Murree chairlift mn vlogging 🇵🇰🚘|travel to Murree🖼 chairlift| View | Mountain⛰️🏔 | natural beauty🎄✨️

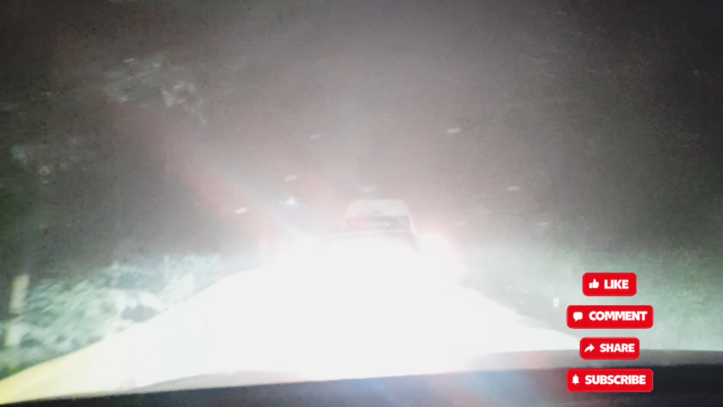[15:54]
और इसलिए हम लोगों ने नीचे आके वीडियो बनाई है। देखें जी, जगमग जगमग करती खूबसूरत सी लाइट्स हैं।
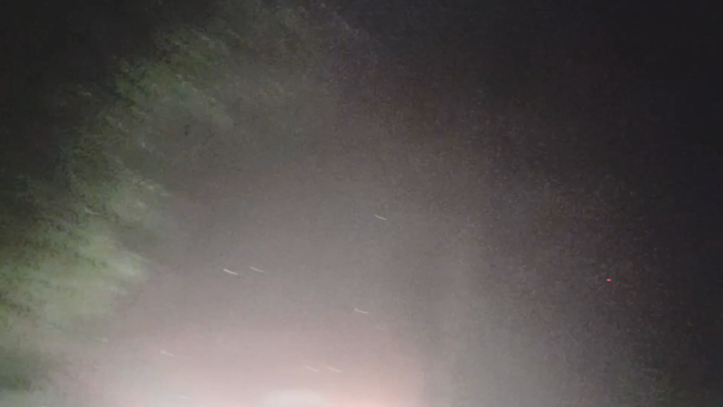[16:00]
ये लाइट्स किस चीज़ की हैं जी? पार्क है बच्चों का और उसकी रोशनियाँ हैं।
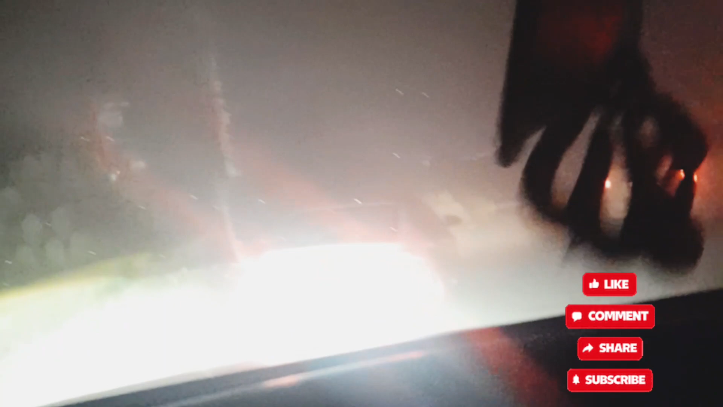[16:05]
और थोड़ी सी मतलब शाम भी इधर कम है, ऊपर बहुत डार्क था, तो इस वजह से हम वीडियो कैप्चर नहीं कर सके।